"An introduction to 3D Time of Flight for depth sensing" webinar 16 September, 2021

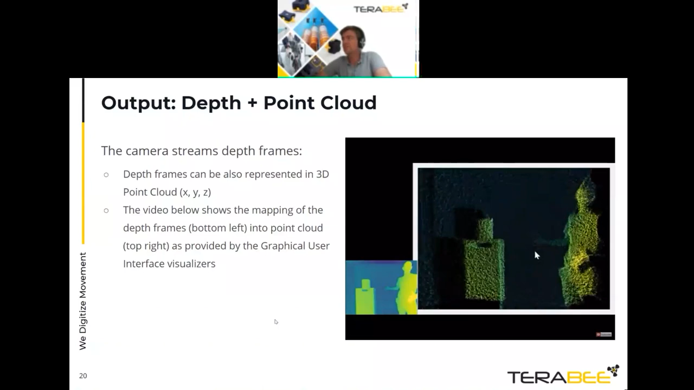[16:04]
and this is also available in our gui okay another very useful feature we provide to the customer is the quality factor the quality factor is a factor which is calculated based on several internal parameters per pixel